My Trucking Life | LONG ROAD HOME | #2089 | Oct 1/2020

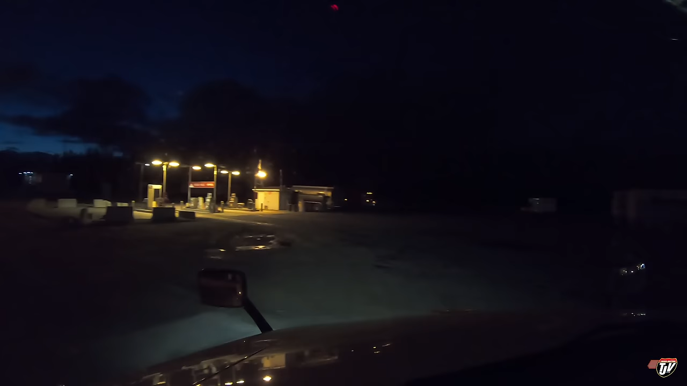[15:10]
Well, I'm running pretty low on fuel. I was gonna try to get to Cochrane in Ontario, but I don't really want to push it much further. I'm at an eighth of a tank. So, found a spot here in whatever town this is in Quebec.
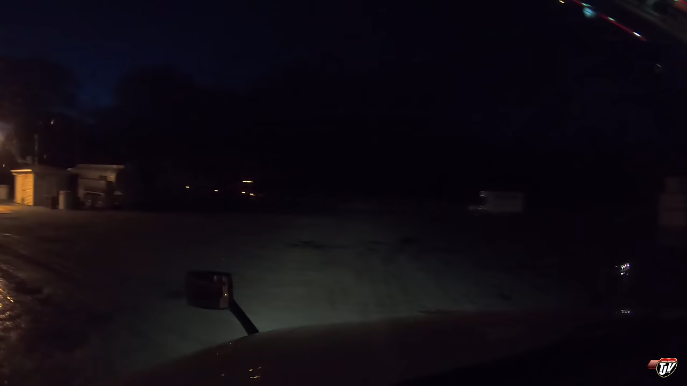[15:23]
Fuel her up here. Love to find a Timmy's, but I haven't seen a Timmy's all day. It's been really weird. I've had to double check, make sure I'm still in Canada more than once.
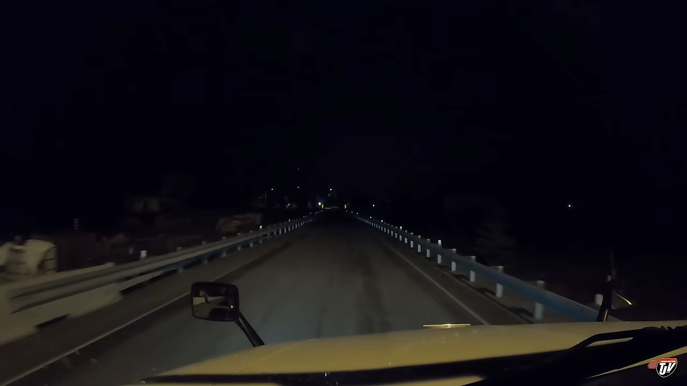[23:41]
Parking spot for us here. It's 12:30 in the morning here, Eastern time. Oh yeah, I see parking spots. Okay, good. Approaching destination in 200 meters. It's right here, sneaking up on us.